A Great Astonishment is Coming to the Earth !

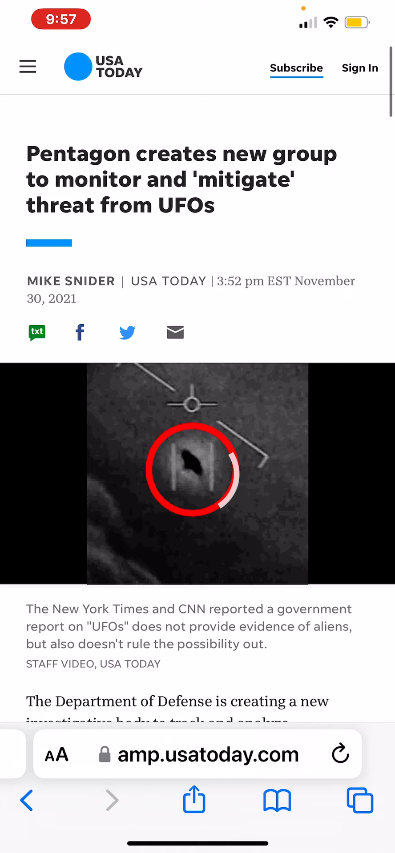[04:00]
so these images are just some of the few of what pilots are reporting and seeing
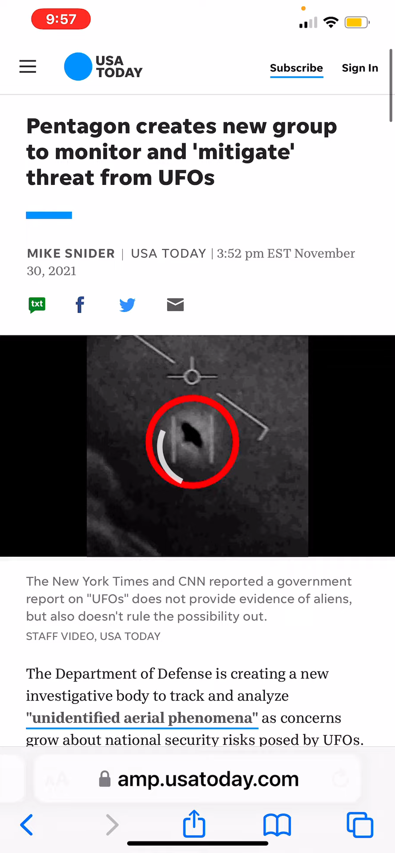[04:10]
so-called ufos the pentagon created a new